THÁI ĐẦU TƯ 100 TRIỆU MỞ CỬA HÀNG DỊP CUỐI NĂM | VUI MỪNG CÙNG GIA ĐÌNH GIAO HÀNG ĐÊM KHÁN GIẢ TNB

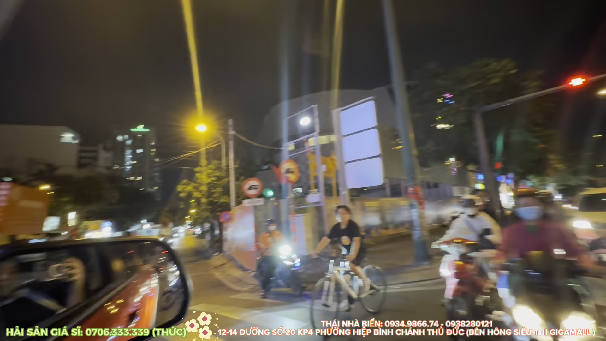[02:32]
Chạy khoảng tầm khoảng 150 mét
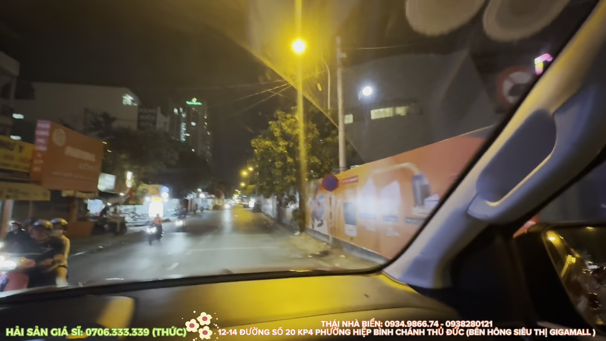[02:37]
Nhìn bên phía tay phải luôn Là gặp cửa hàng Thái Nha Biển Còn hôm nay buổi tối
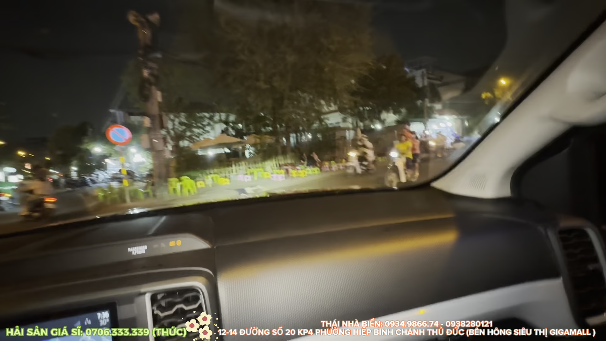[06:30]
Có chị Nhu luôn ngon Ồ đẹp chưa Đây là ngã tư phê ngã ba
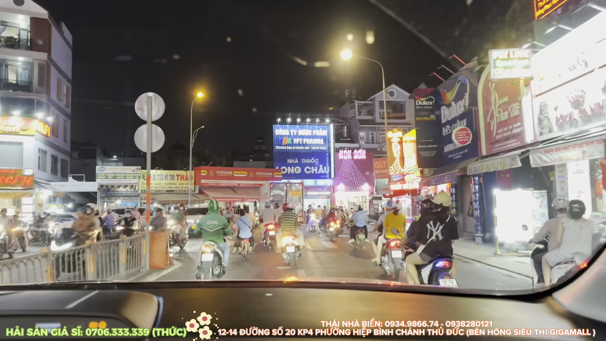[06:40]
Ngã ba thức à Ngã ba phê quân chị và thống nhất Một trong những nơi mà Thái đã từng sinh sống trên đây Đợt nhà Thái là ở đường Lê Văn Thọ cái nhà Hay đi đi ngõ này lắm nè Giờ giao hàng lên cho cô trên thống nhất Trên Cầu Vấp nhiều món ăn ngon lắm cái nhà mình